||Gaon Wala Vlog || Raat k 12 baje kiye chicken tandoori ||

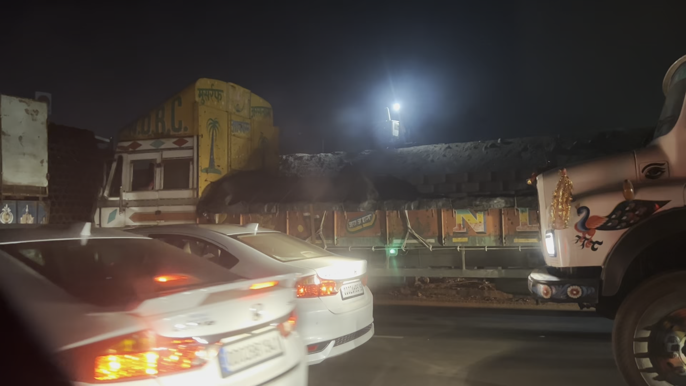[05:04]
करीबन 2 आवर के आसपास लगा था, 2-3 आवर आसपास, क्योंकि यहाँ पर ट्रैफिक में ही हम लोग 1.30 मिनट मतलब स्टॉक हो गए थे।